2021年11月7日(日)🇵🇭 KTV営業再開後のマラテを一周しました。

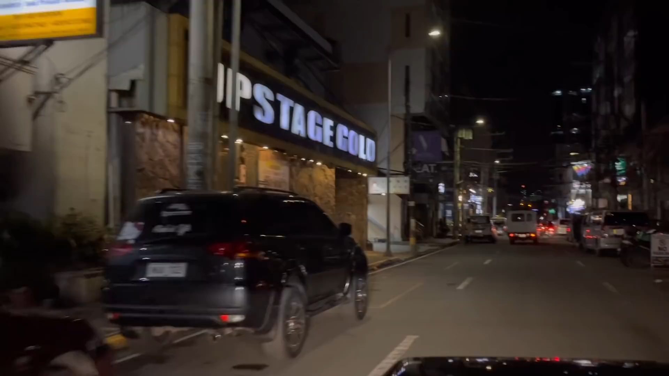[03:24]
えーえーおー開いてますねーまあライトがついてネオンがついてだいぶ明るくなってきました待ってますねーこっちもねー
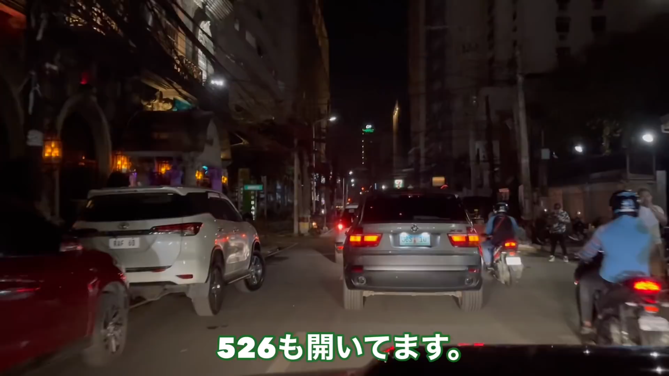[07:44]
ライトついてますネオンがついてますえー信長レストランの方ですけどはい花と蝶の方は閉めてるっていう情報もらいましたはいカジノ
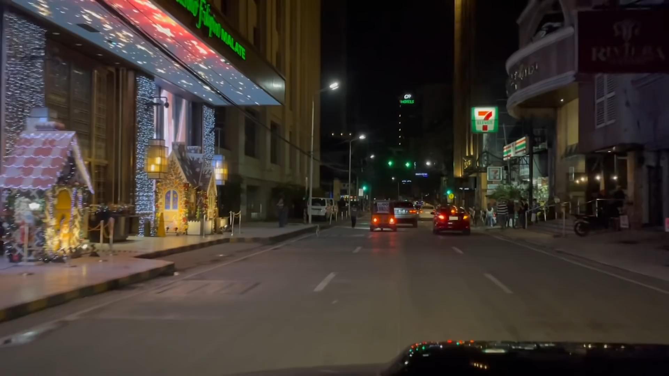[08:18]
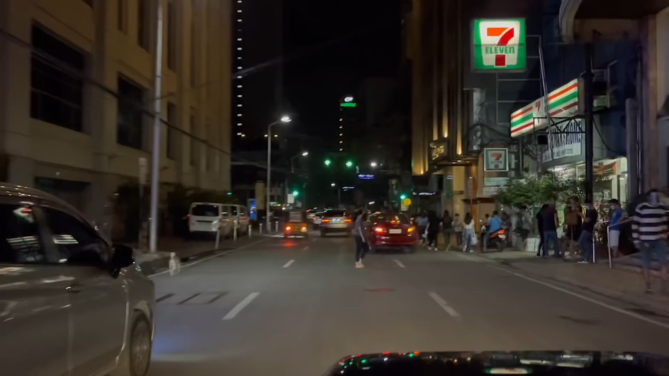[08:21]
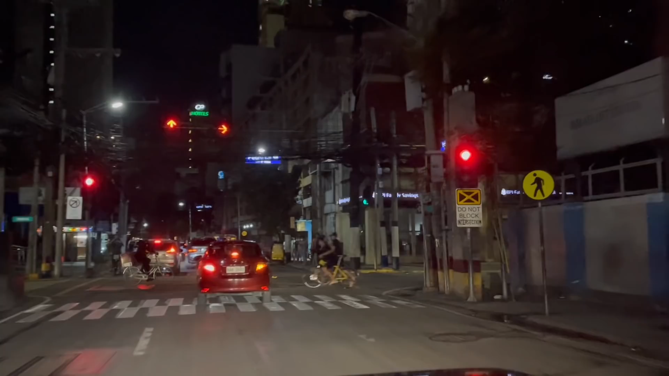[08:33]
こんな感じではいこっちはねまだですけど
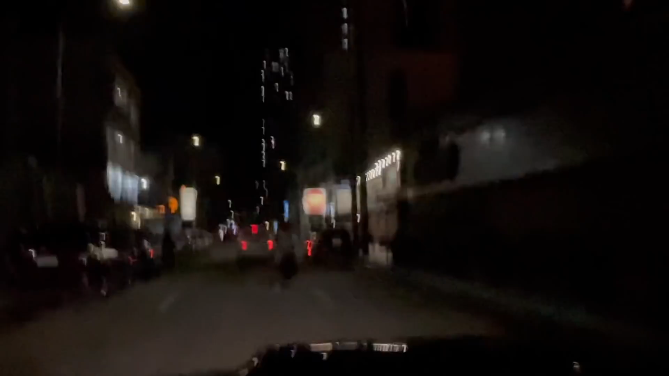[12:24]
フレミアアップステージ開いてますクイーンも電気ついてます防具プラスさんも開いてますエドスマンホテルクワダンティンで専用で開いてると思いますけどもちょっともうちょっとねシェラトンホテル
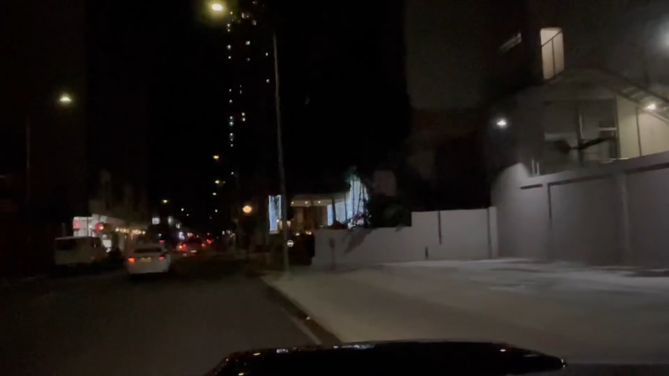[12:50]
はいシェラトンホテルこっちもね開いてます急な営業再開OKって出されてもね